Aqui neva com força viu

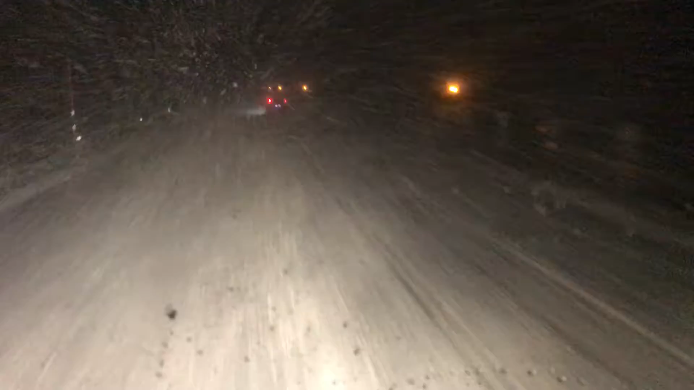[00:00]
Gente do céu, sabe o que é que você não ter noção da pista, onde tá a pista, olha. Cara, ó, você não tem noção de onde tá a pista, velho. Olha. E se eu ligar meu limpador de parabéns aqui, aí o bicho pega, porque não tem água pra descongelar, o negócio tá meio é sinistro aqui.